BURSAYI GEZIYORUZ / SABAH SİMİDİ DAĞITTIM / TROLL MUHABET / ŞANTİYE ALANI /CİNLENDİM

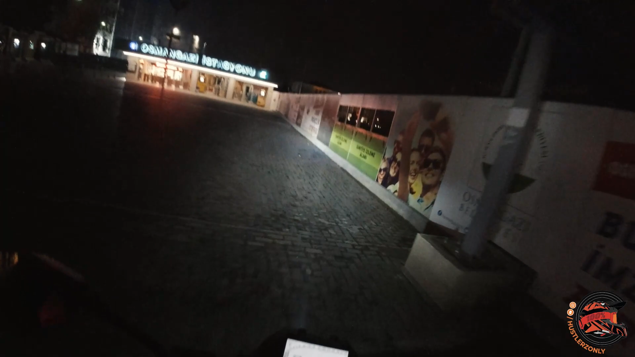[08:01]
Şantiye izleme alanı yapmışlar bak. Adamlar buradan inşaat izliyor birader.